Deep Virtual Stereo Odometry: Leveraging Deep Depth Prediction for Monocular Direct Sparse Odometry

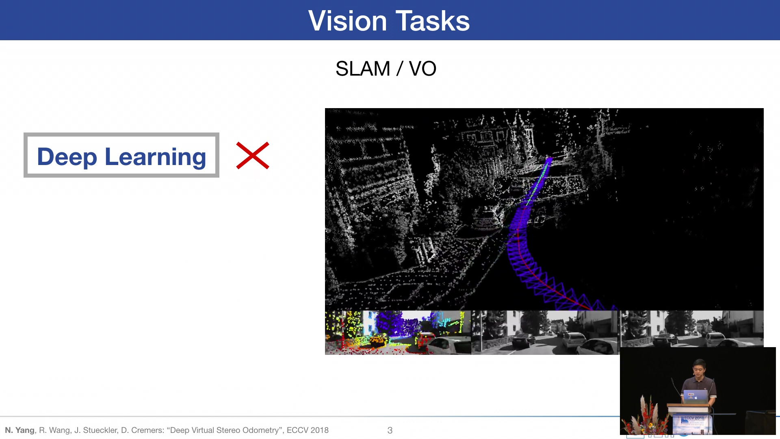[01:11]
It means to reconstruct the world from moving cameras and estimate the camera poses at the same time. In fact, in the large-scale outdoor scene, as you see in such a video, classical method can only achieve good performance with zero cameras. Using a single camera, no clear methods cannot perform well on such an outdoor large-scale
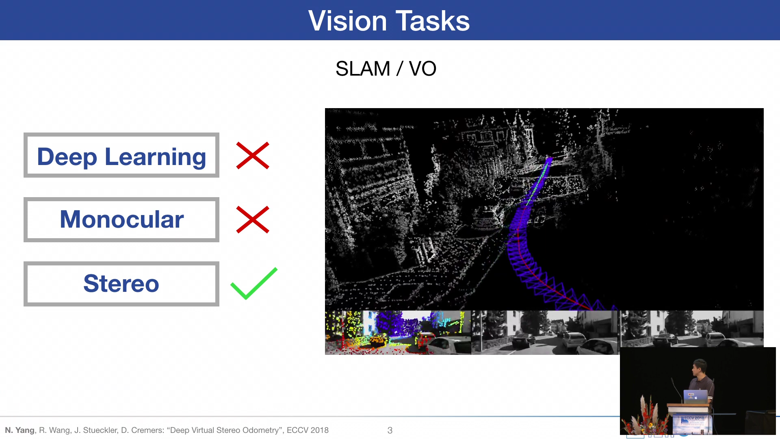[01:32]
sequence because the metric scale cannot be recovered from a single camera, and it will result in very large-scale drift in the end. Here is an example of scale drift, and this sequence is taken from KITI dataset. Direct Sparse Odometry is the state-of-the-art monocular visual odometry system,
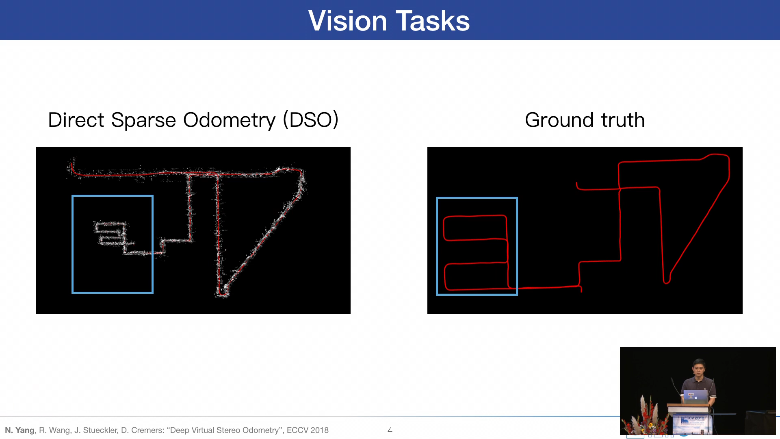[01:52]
but you can see that it still has a very large scale drift.
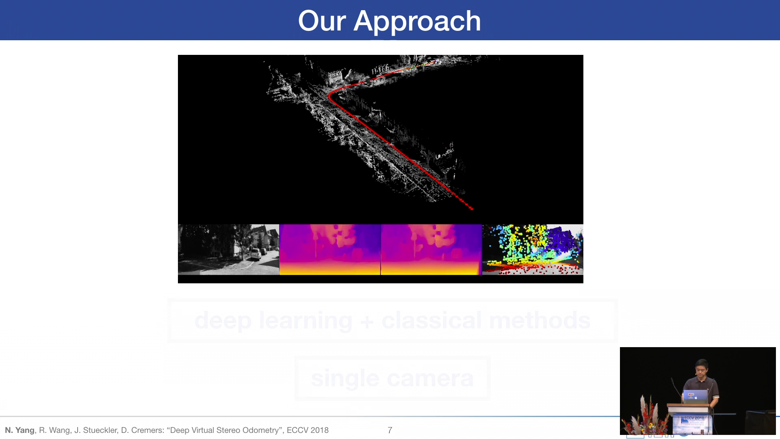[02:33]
In contrast, in this work, we propose a hybrid method which combines the advantages of deep learning and classical visual SLAM methods. Our method provides state-of-the-art performance on an established benchmark. In fact, the performance of our monocular visual odometry system is on par with the state-of-the-art stereo method, but with only a single camera.
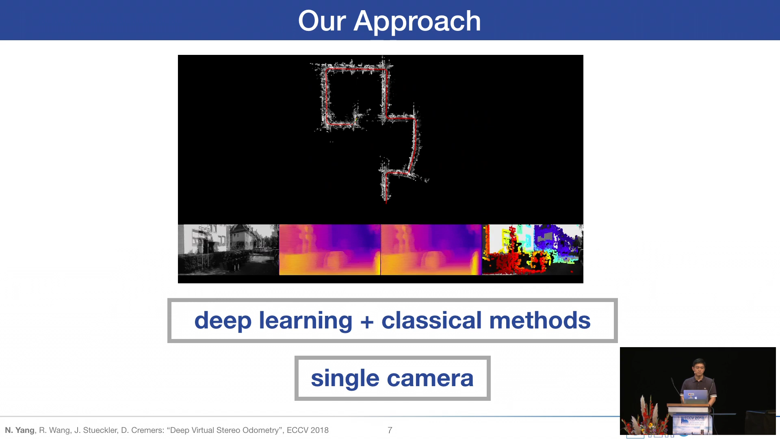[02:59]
We achieve this by integrating deep learning-based monocular depth estimation into classical geometric methods. Deep learning can recover the metric scale of the depths from a single image because it can learn the prior knowledge of objects and the typical scene layout. The depth estimates are not only used for the initialization of the new points,
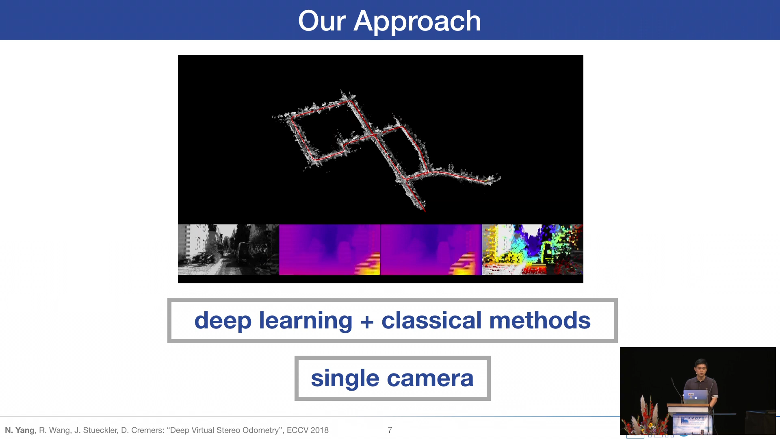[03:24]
but also integrated into the optimization for the error function of visual odometry.
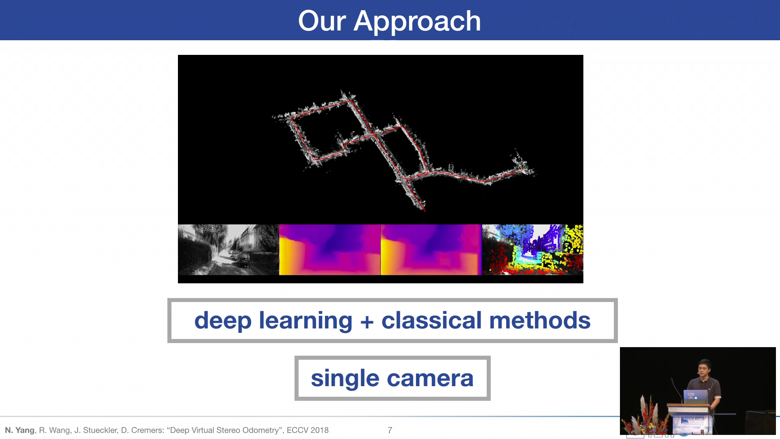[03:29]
To get accurate molecular depth estimation,
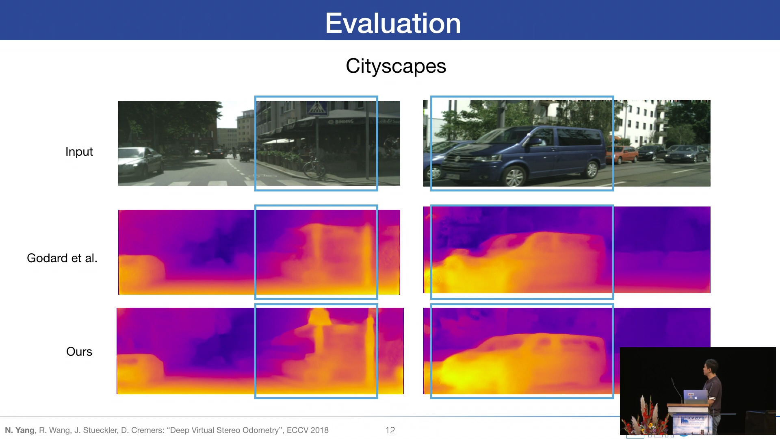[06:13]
You can clearly see that our network can predict plausible death map, and it can still recover the shape of the objects, for example, the poles on the left image and the car on the right image.
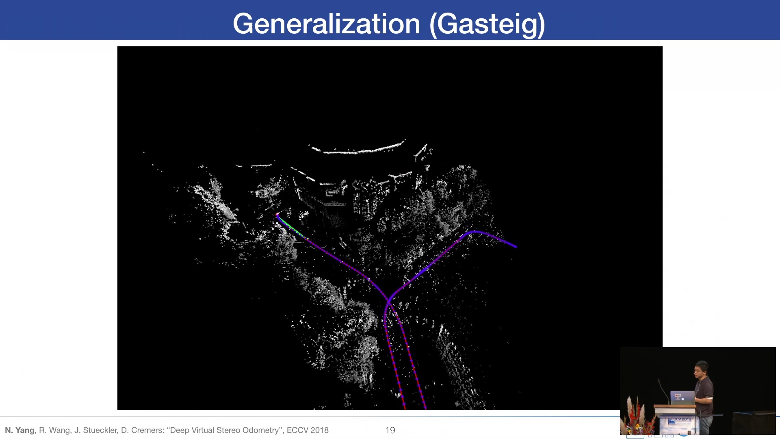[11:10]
And this is the sparse point cloud from DVSO. I hope you can tell that this is just the building you are sitting in now.
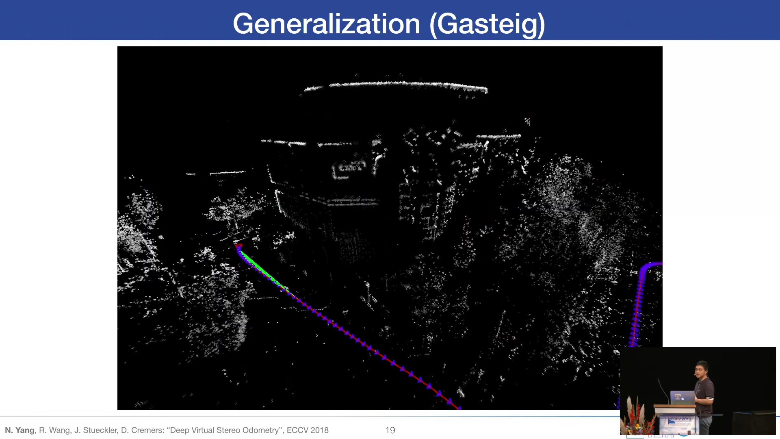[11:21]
And actually, although we see that the depth map from the stack net is not very accurate,
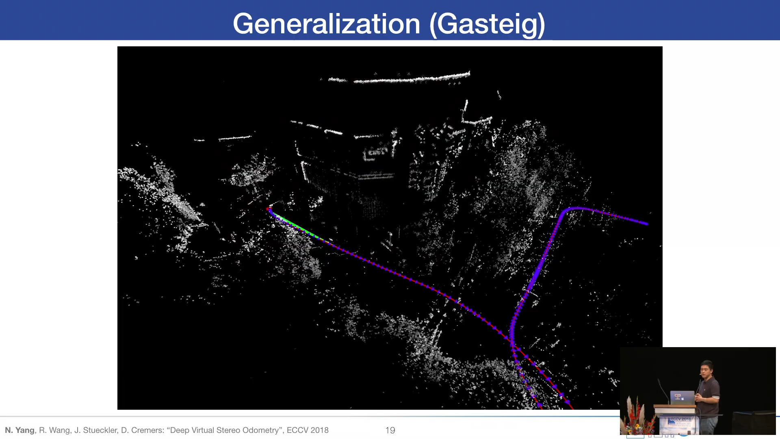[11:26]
but DVSO can refine the depth using the
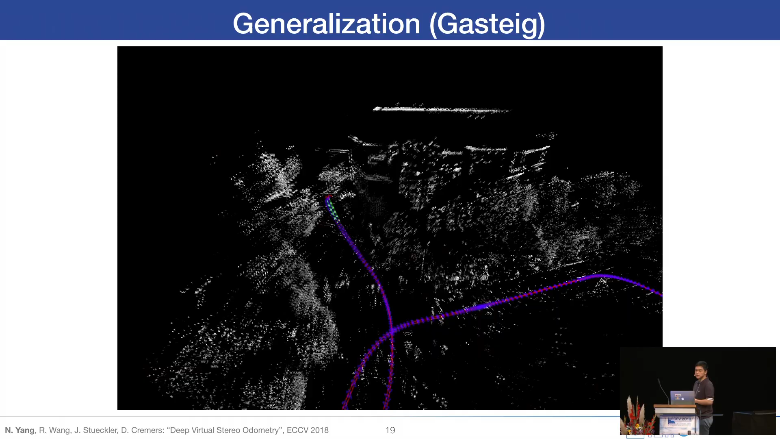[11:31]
classical optimization method.
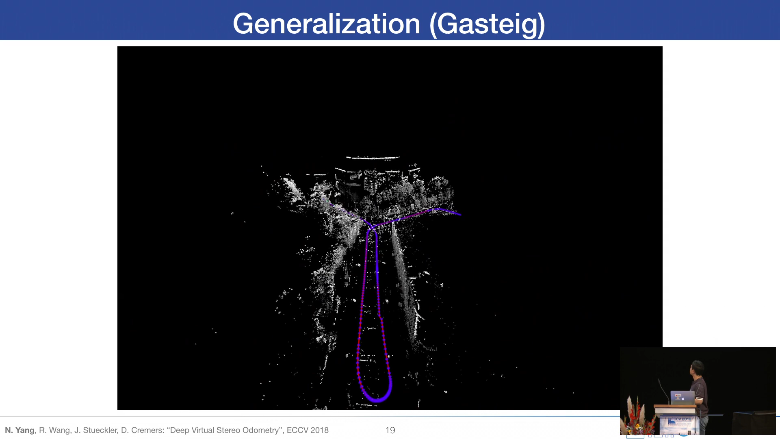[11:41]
This is the reconstruction you can see here.